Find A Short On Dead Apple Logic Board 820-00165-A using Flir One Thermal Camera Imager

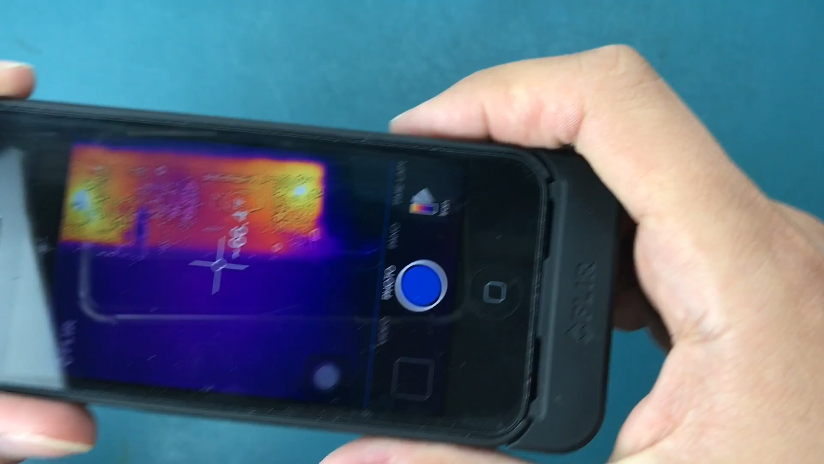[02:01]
see the the whole board and I can see a couple of hot spots right so let's get close to one of them and see oh sometimes
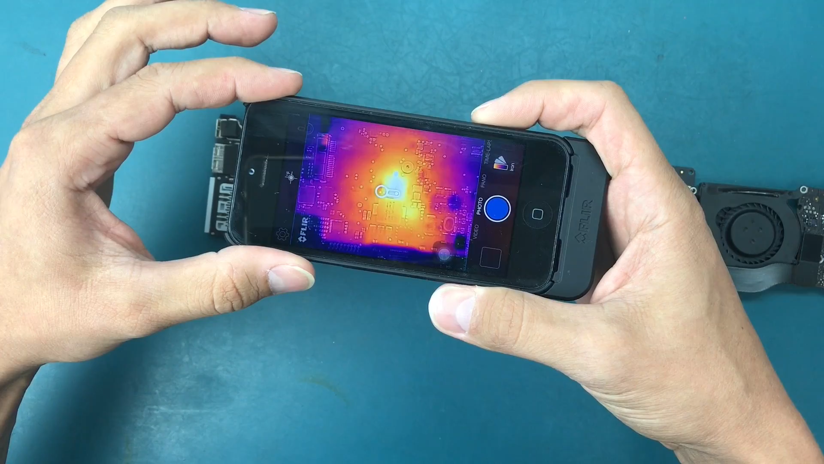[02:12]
when you move too fast it loses the calibration so I need to pull that little tab on the button on the back so we see that here this
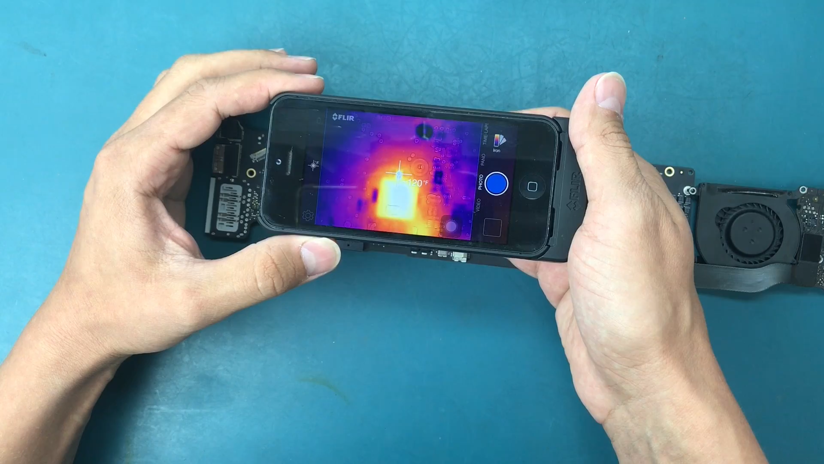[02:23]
one little fuse is pretty hot let's see a hundred and
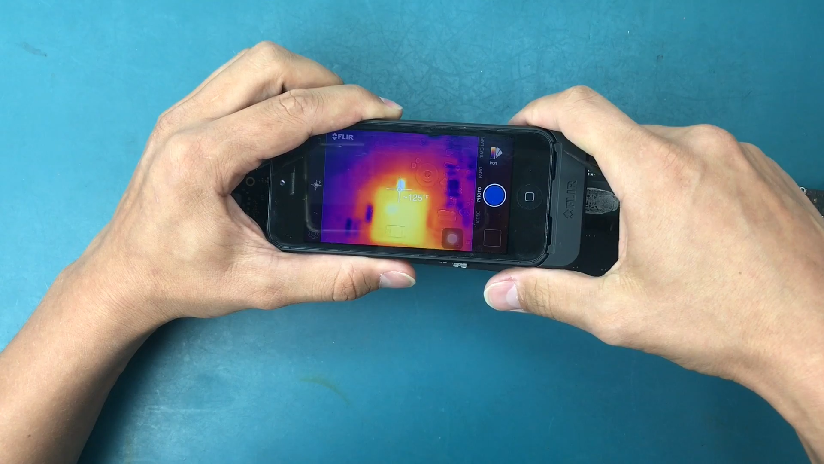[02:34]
127 Fahrenheit so but we saw another spot right let's check that one out and this one is 123 125 it's I guess it's probably rising temperature well maybe not 125
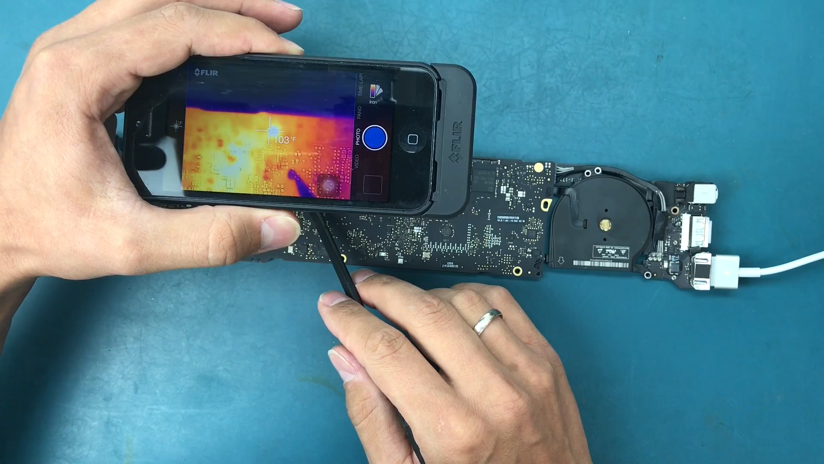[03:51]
On screen: spot 103°F
it's like a hundred four that would be the isl chip the charging chip isl 60 uh 62 59 it it's probably going to be good because it's it's operational it's working so it's in it's a normal operational temperature
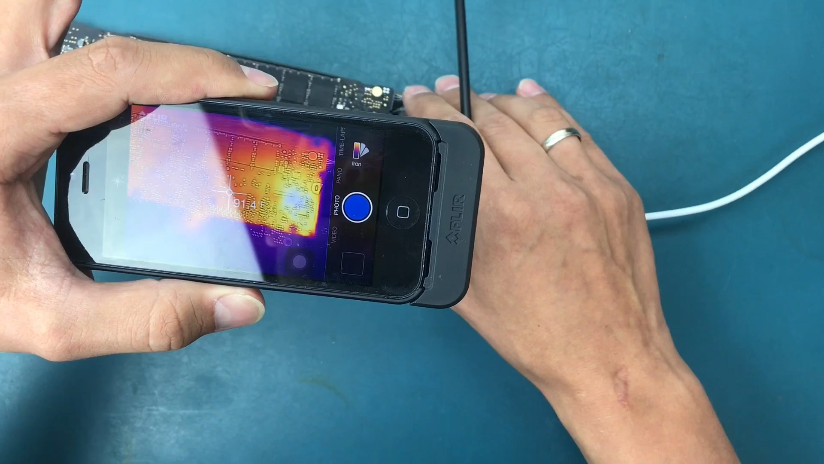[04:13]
let's look a little further down here and we got a little bit of a uh hot spot here as well but you see it's only a hundred and seven degrees and that would be coming from from from actually from this guy you
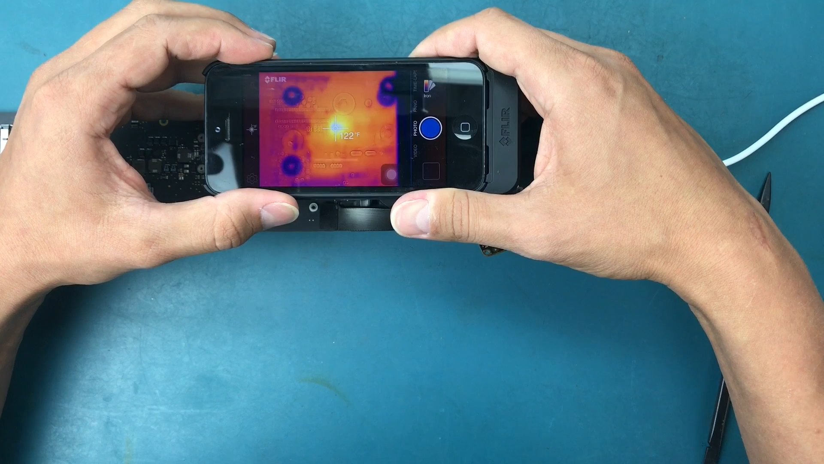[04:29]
see you want actually have the temperature went up a little bit close to 130 so that would this heat would be caused by that um by that chip uh being so hot